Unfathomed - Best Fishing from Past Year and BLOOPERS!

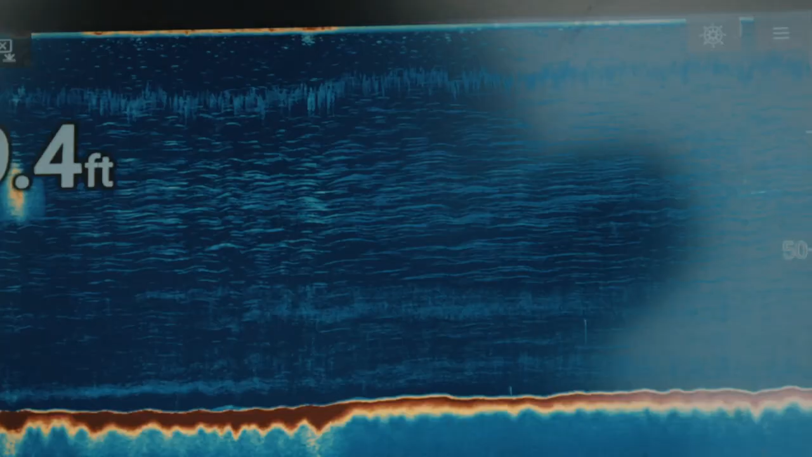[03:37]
The schools of bait here, that's why.
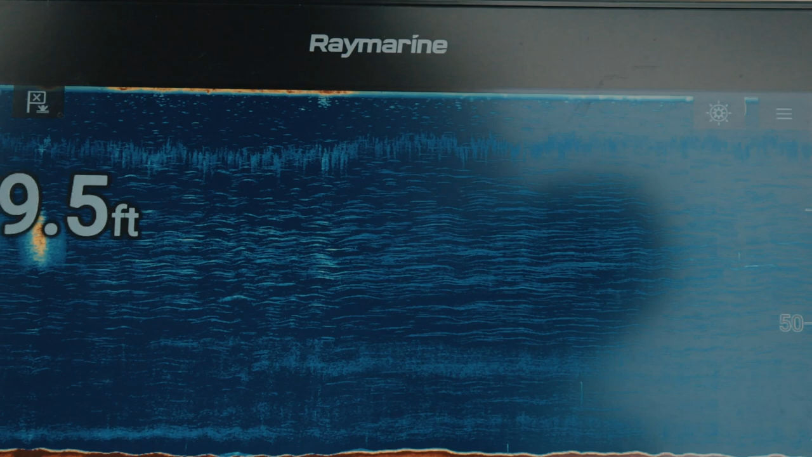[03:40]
They're around these schools of bait.